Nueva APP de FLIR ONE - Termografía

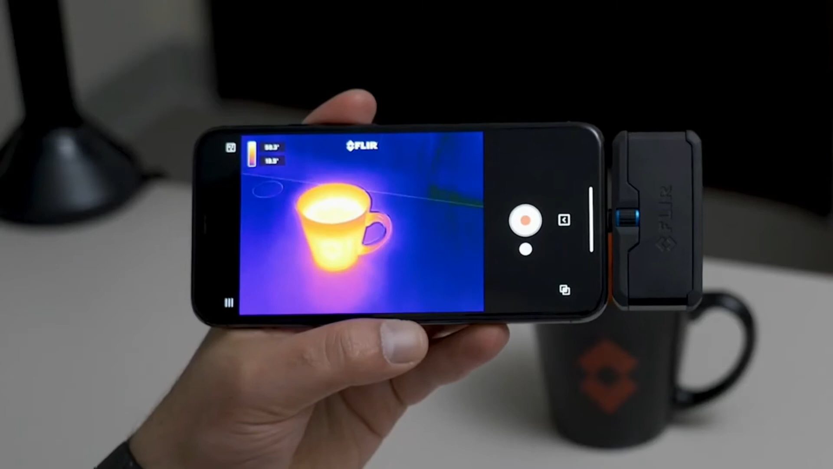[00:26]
Para alinear el MSX, debemos presionar este botón en la esquina inferior derecha y ajustamos
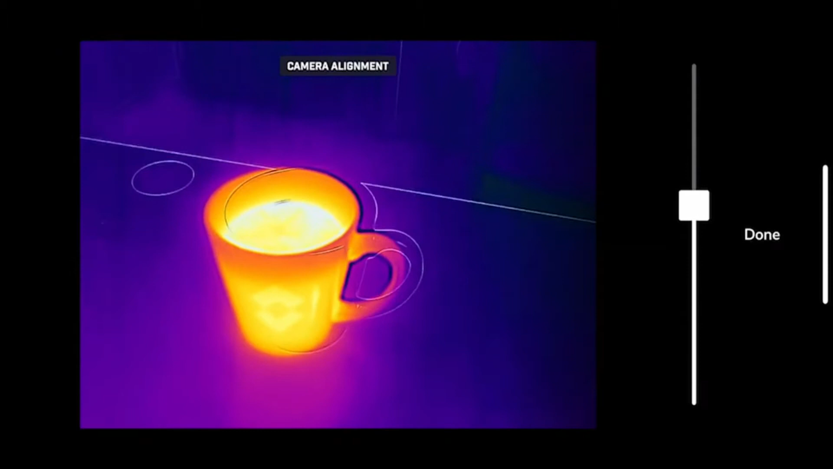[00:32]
dependiendo de la distancia y así tener ajustadas las cámaras termográfica y digital. Para ver las paletas de colores y más,
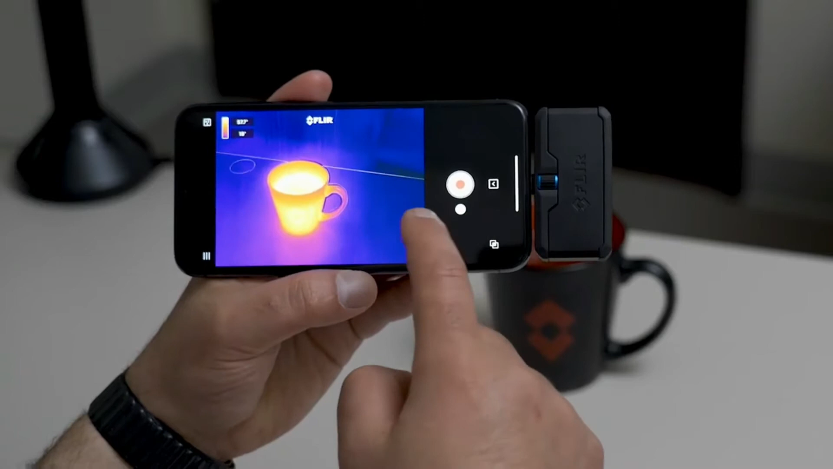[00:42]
daremos clic en el botón inferior y podremos ver el menú de herramientas. Comencemos con el botón MODE, el cual cambia la vista entre MSX,
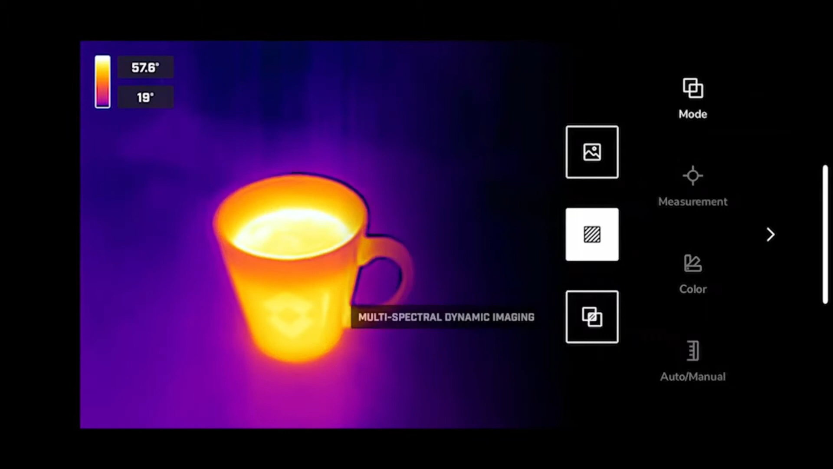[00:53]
termográfica y la cámara digital.
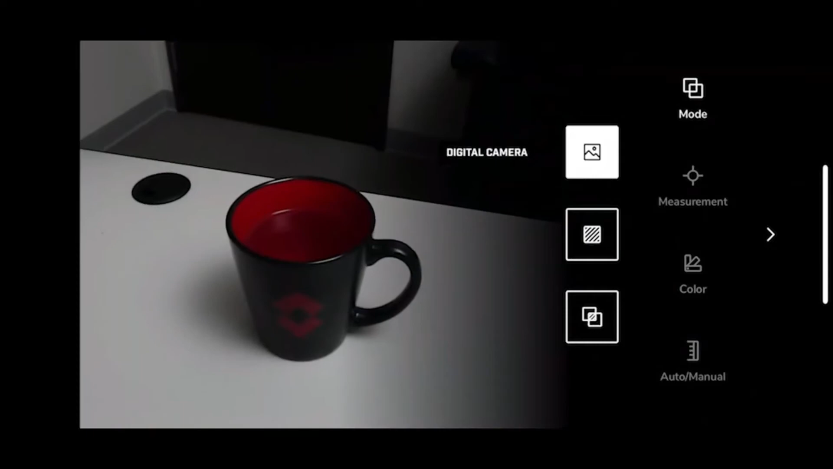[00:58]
Ahora veamos en el botón MEASUREMENT o MEDICIÓN, donde podremos añadir tres puntos de medición a la imagen. Con FLIR ONE PRO los podemos mover alrededor de la pantalla.
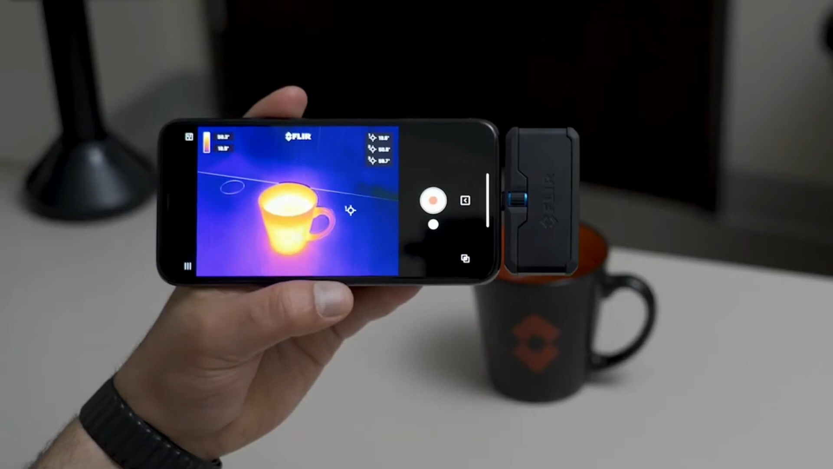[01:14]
La temperatura medida estará apareciendo en la esquina superior derecha, en tiempo real. Para quitarlos, solo mantenga presionado y arrastre el punto hasta el icono de basura. Dentro del mismo ajuste podemos agregar punto caliente y punto frío, los cuales se posicionan automáticamente en los puntos más calientes y más fríos en nuestra medición. Para removerlos, solo hay que deseleccionarlos de la barra.
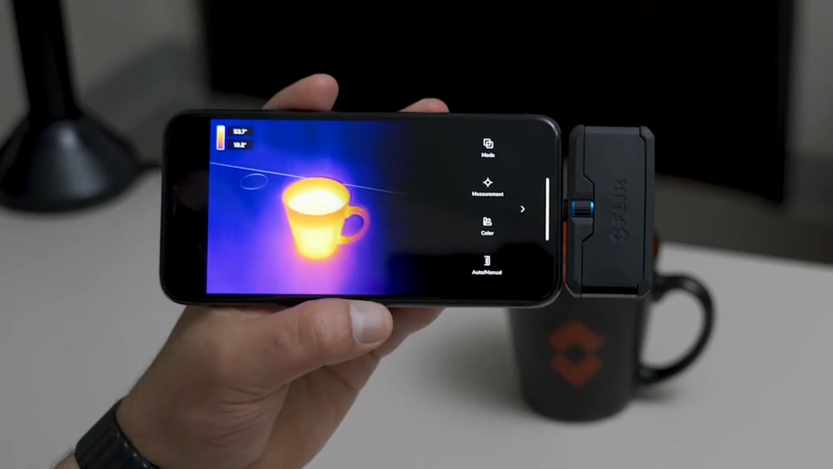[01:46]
La última opción del menú es
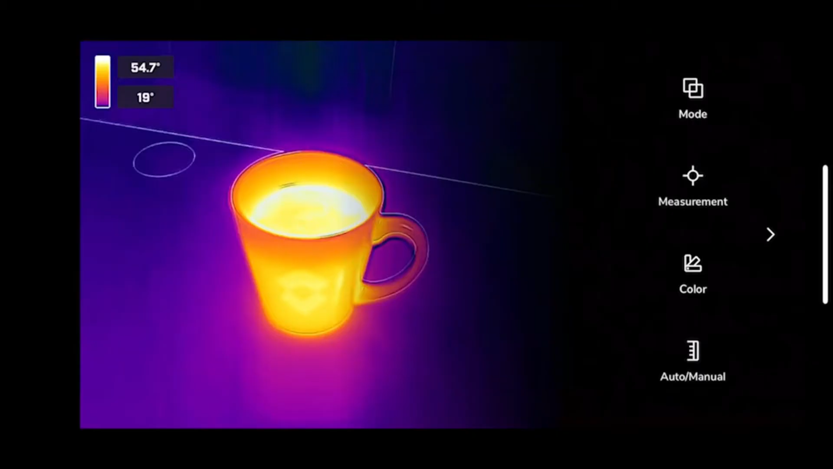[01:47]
CONTROL MANUAL o AUTOMÁTICO DE LA ESCALA DE TEMPERATURA.
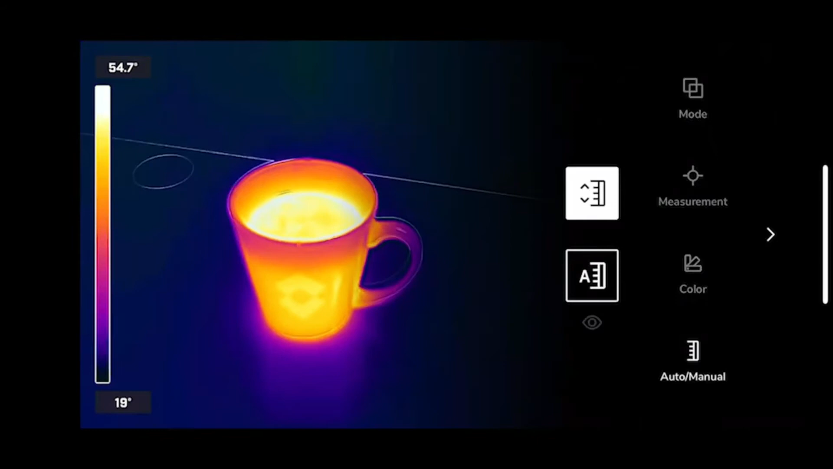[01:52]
Para ajustarla manualmente, damos clic en la escala del lado izquierdo y de igual forma podemos bloquearla.
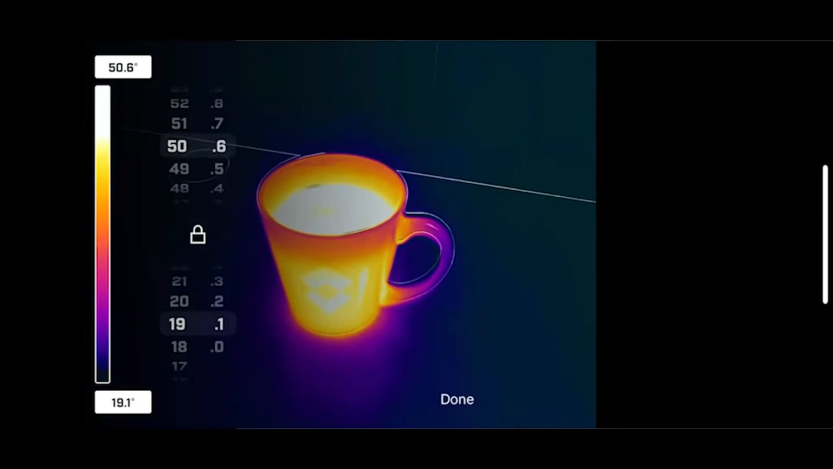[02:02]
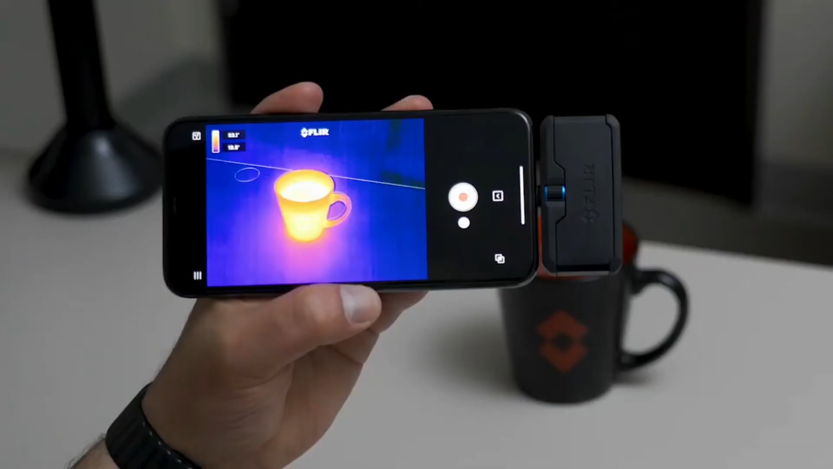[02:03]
Para cambiar entre foto y video, deslice el botón principal.
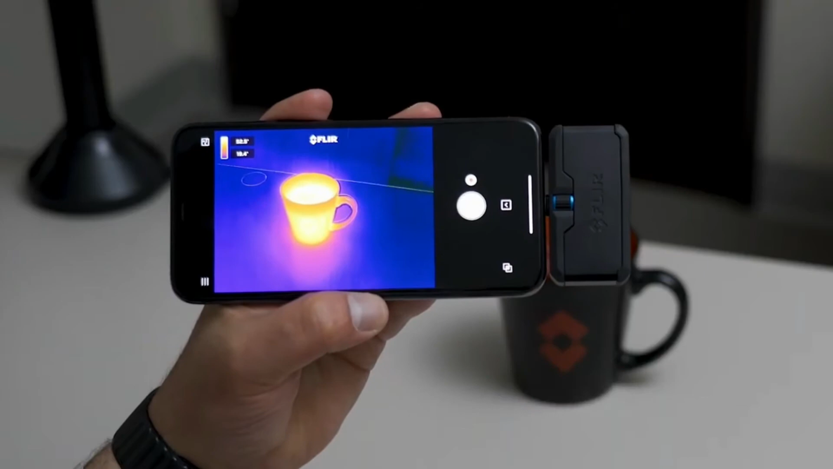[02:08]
Para tomar una foto, solo es necesario dar clic en el botón principal.
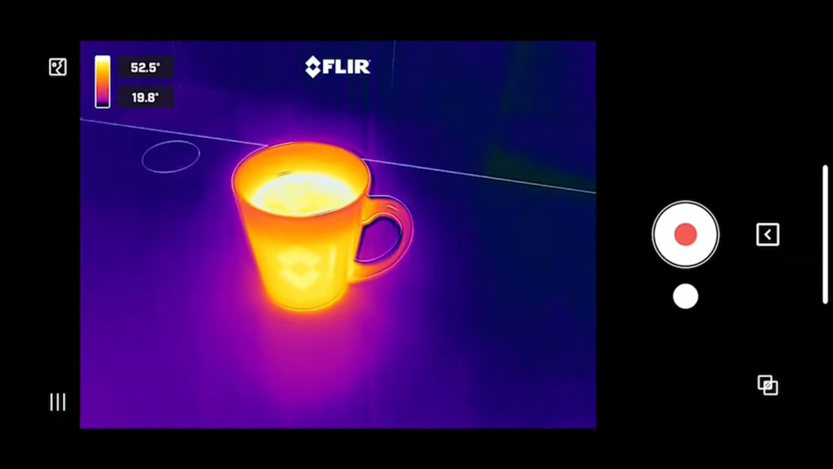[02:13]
Deslizamos y damos clic en GRABAR.
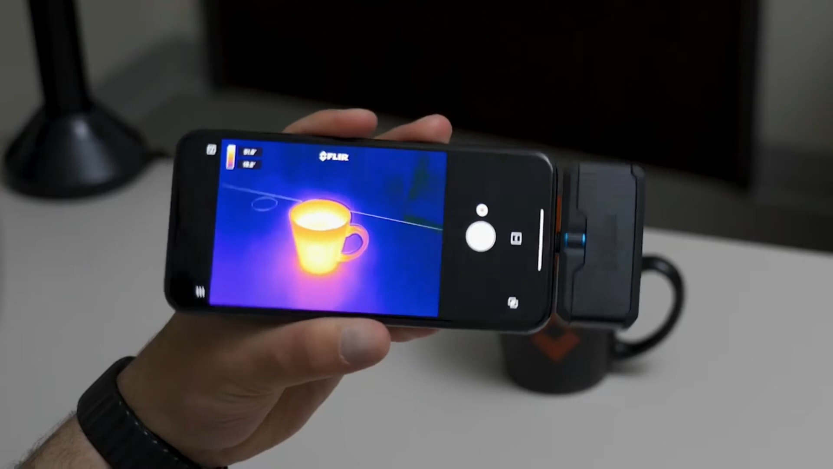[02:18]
Terminando con la inspección, echemos un vistazo a las fotos y videos que tomamos en la esquina superior derecha.
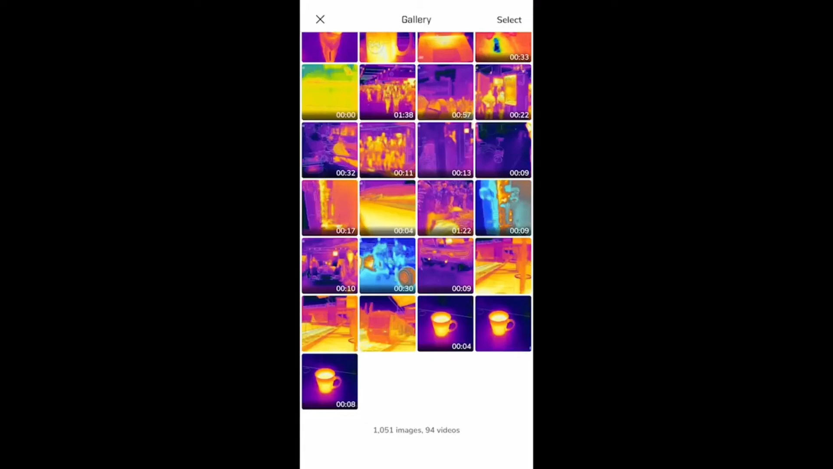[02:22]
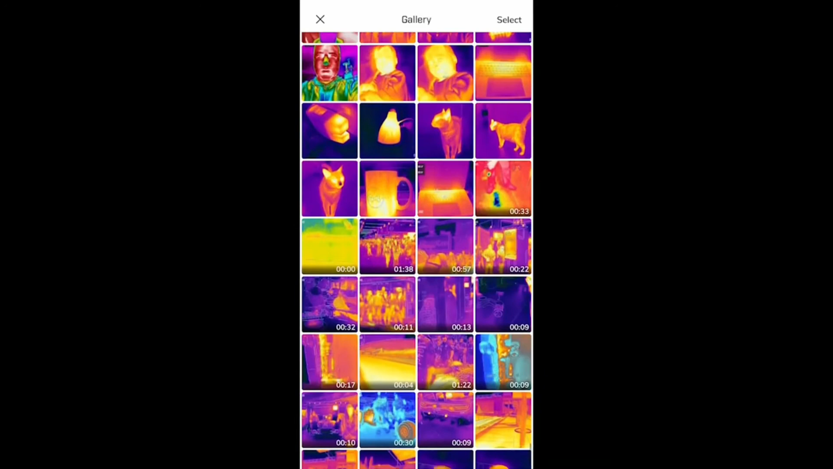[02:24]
Para ver la galería de la aplicación, donde podemos cambiar entre la imagen digital y la termográfica.
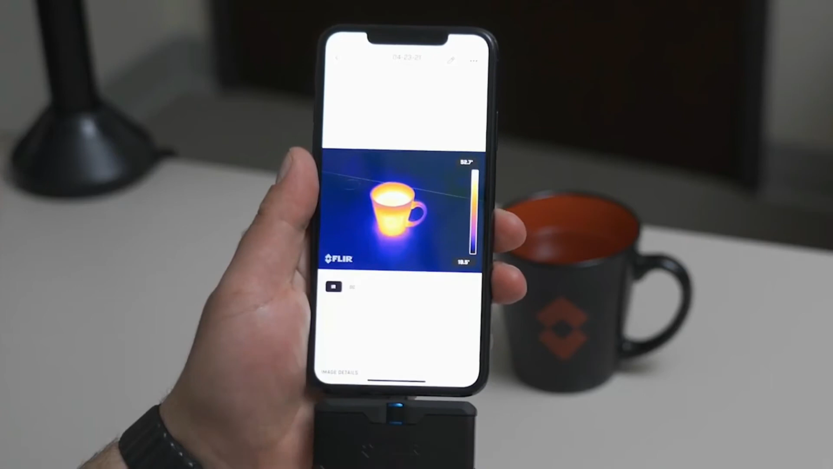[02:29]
También podemos agregar puntos de medición, ya sea fría, caliente o tres diferentes.